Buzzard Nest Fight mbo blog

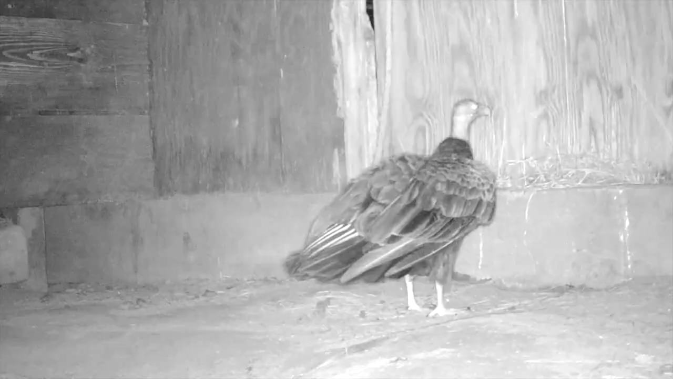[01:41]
Oddly, this took place after sunset and it lasted for 17 minutes of serious biting,
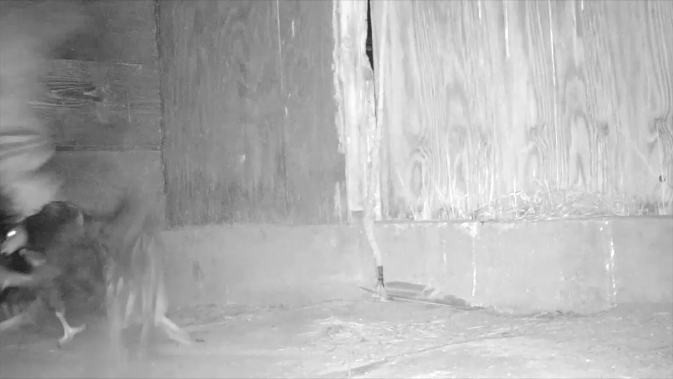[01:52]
scratching, and wing flogging on the barn floor.
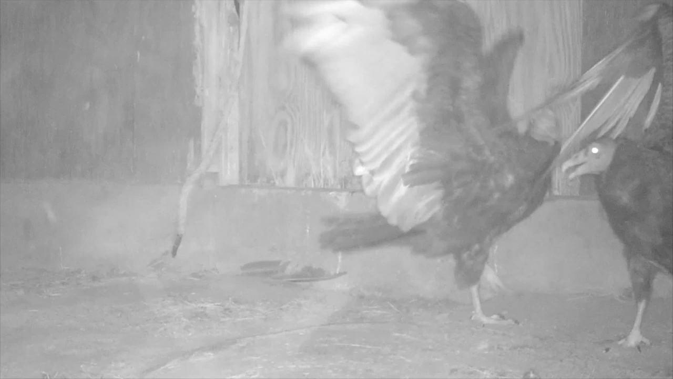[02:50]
As soon as you said, let's just use the imagination of concern. The next factor of Obviously Finally, the older and more determined owner won, and the challenger left in darkness.